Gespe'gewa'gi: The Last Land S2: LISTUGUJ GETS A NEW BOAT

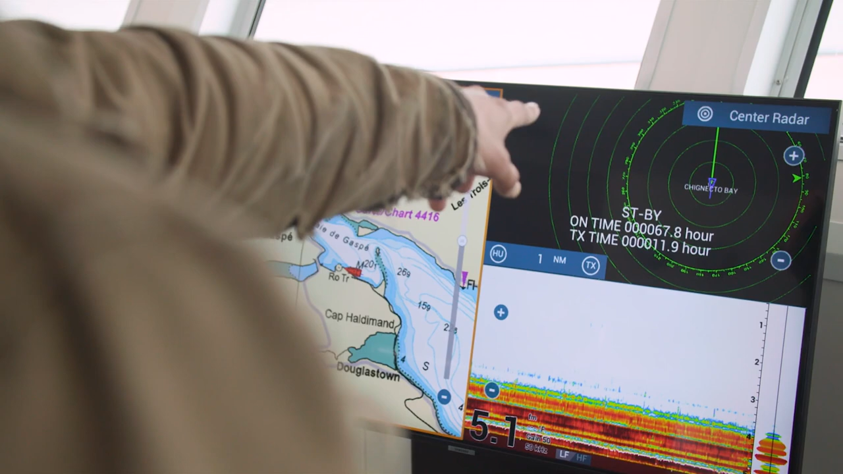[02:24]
And over here, we've got our radar, depth sounder, chopped water.